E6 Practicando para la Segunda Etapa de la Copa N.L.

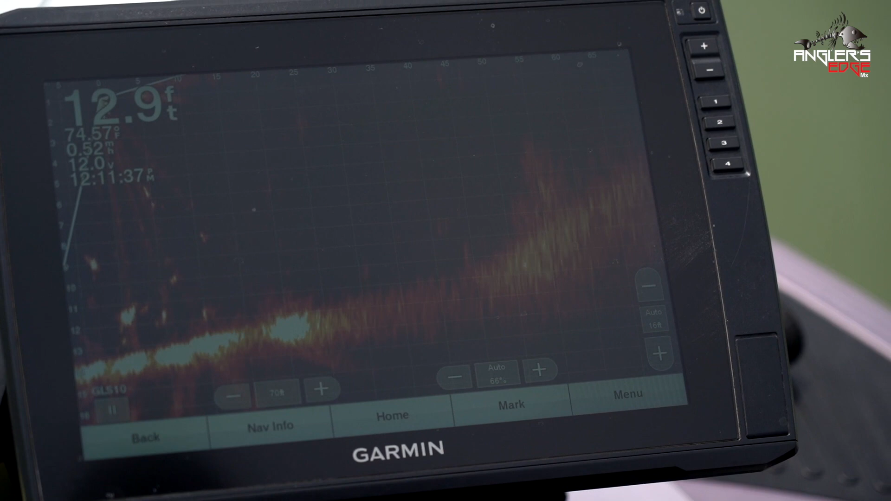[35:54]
On screen: depth 12.9 ft
cómo se ve diferente, se ve
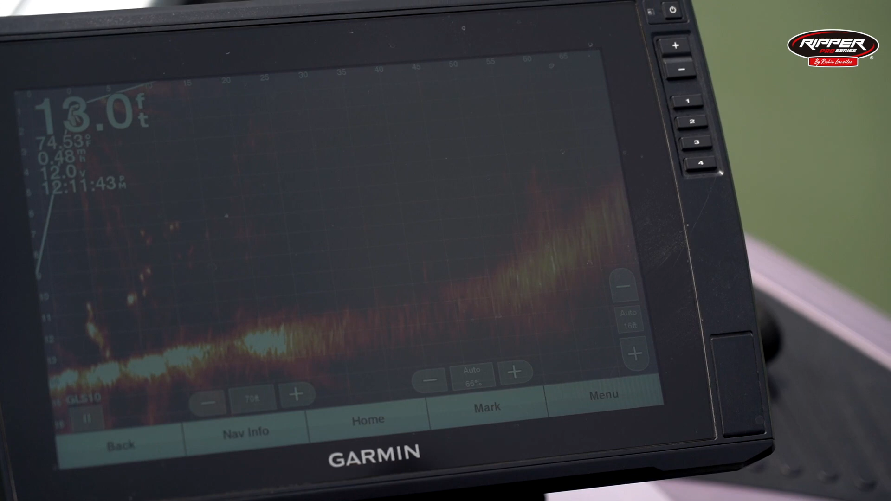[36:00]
todo como una mancha, y los árboles secos como estos se ve prácticamente como un árbol.